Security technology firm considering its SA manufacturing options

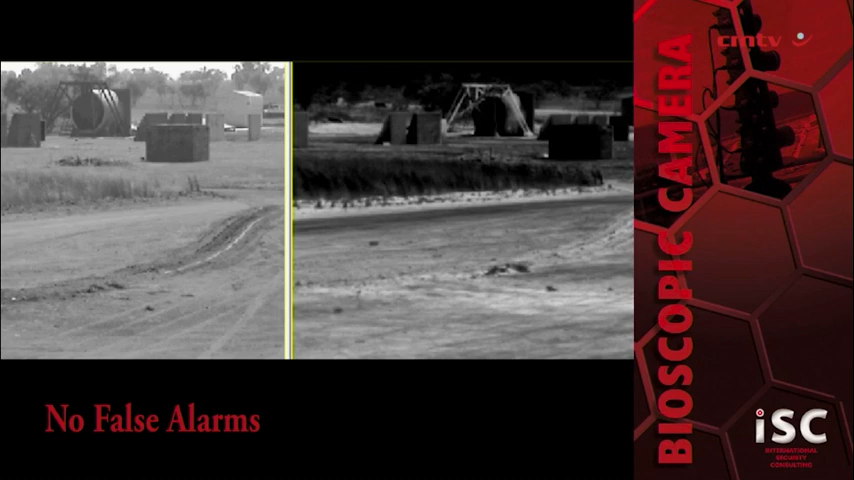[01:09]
The bioscopic camera has a range of up to 2km and features day, night and thermal capabilities.